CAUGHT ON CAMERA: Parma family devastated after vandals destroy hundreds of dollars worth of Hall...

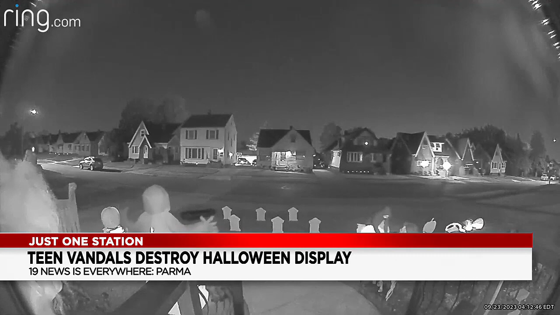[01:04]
What looks like three teen boys descended upon this Parma home on Marlboro Avenue. They were just completely tearing apart our decorations. All of the inflatables ripped to shreds by their hands. And then when we thought they were done, they were just completely tearing apart our decorations.
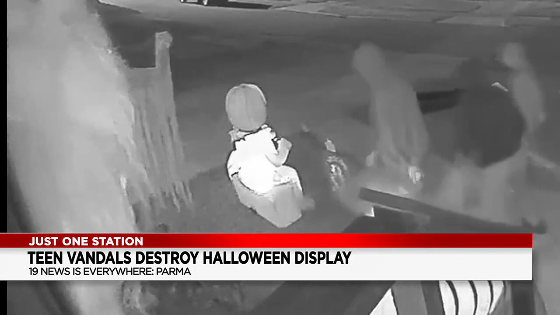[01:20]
All of the inflatables ripped to shreds by their hands. And then when we thought they were done, they I came back and kicked her on our zombie lights.